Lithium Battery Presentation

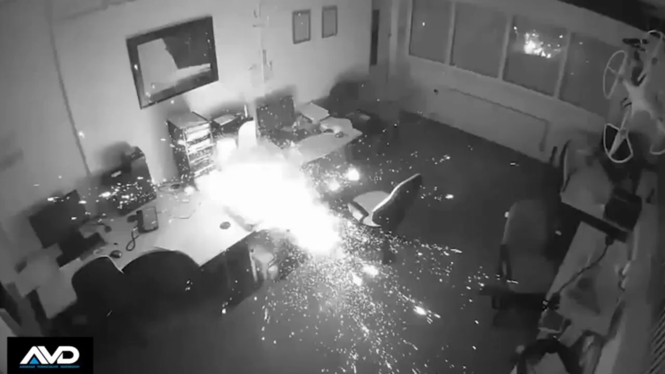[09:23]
And okay, we tried to compress the videos, but you can just see it literally ignites.
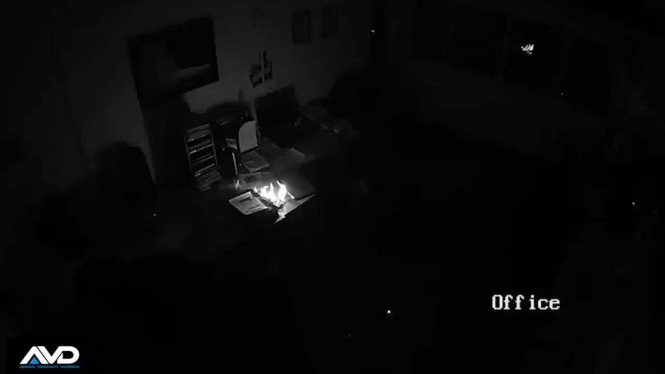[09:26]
And obviously, it's spraying debris all across the office across the floor.
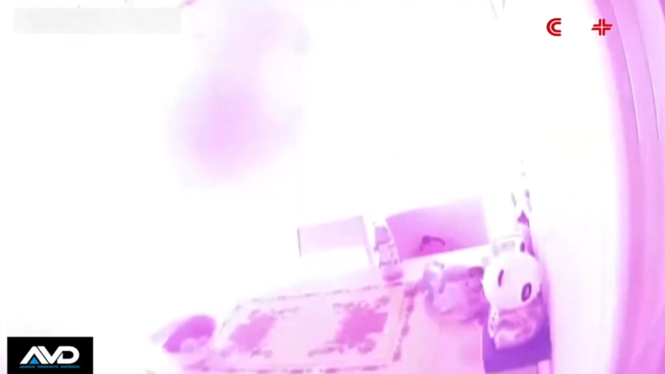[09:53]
Yeah, and look how much smoke. That smoke virtually instantaneously filled the room.